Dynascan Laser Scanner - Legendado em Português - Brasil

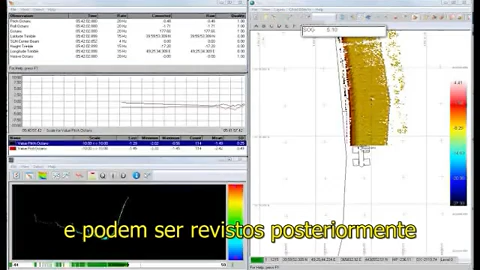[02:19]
The Dynascan data is stored as raw data and can be replayed at a later date with various parameter changes which will not affect the original files.
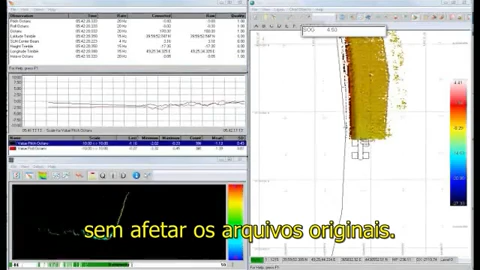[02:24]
Raw data is recorded on the computer with
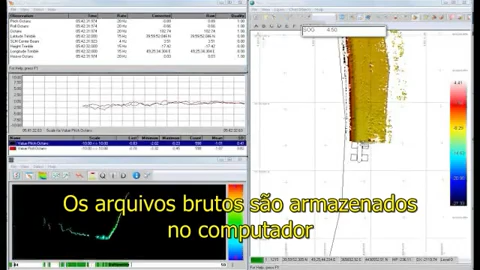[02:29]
progress being shown on the screen as the vehicle moves through the survey area.
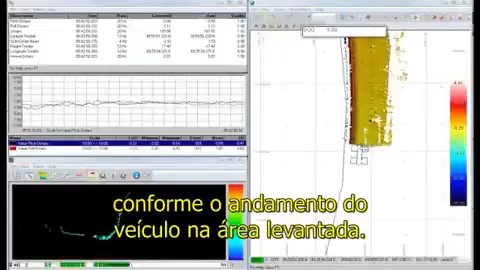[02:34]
Under certain conditions such as obstruction or reflection of signals and constellation changes, the GPS may not perform ideally.